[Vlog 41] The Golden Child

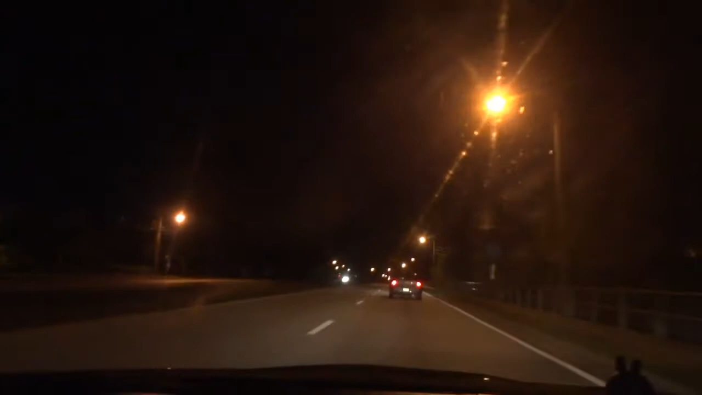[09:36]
But I like driving so early because there's like barely any traffic, but surprisingly still a lot of people on the road.